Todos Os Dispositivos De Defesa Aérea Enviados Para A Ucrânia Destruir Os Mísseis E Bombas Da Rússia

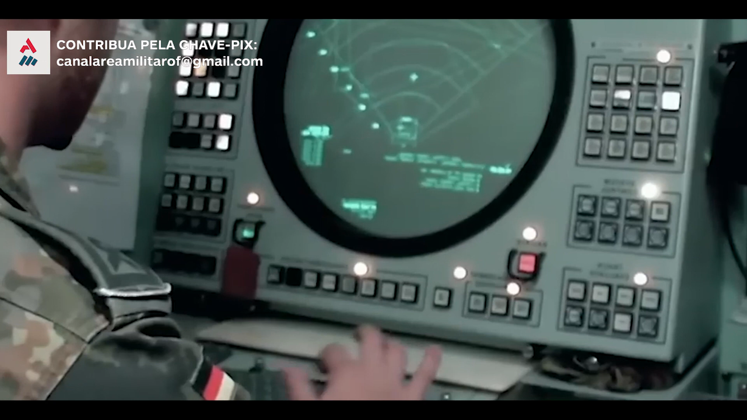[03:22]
que tem uma visão de 360 graus a uma distância de cerca de 250 quilômetros